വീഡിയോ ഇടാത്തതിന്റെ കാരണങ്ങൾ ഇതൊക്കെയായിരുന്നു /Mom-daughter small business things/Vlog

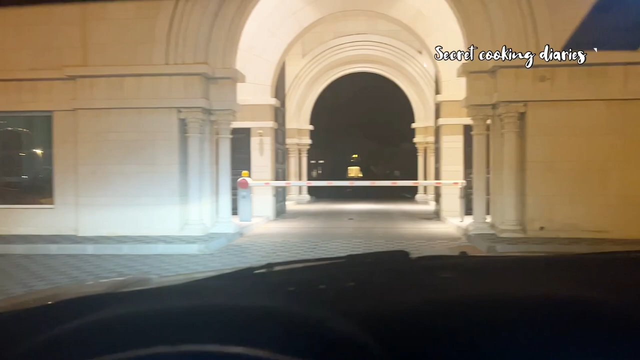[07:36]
അപ്പം പാലസിൻ്റെ അവിടെ എത്തിയപ്പോൾ ഞങ്ങൾ ആകെ വറിയിടായി, ഇതെന്താണ് പാലസിൻ്റെ മുന്നിലാണല്ലോ കിടക്കുന്നതെന്ന് വിചാരിച്ചിട്ട്.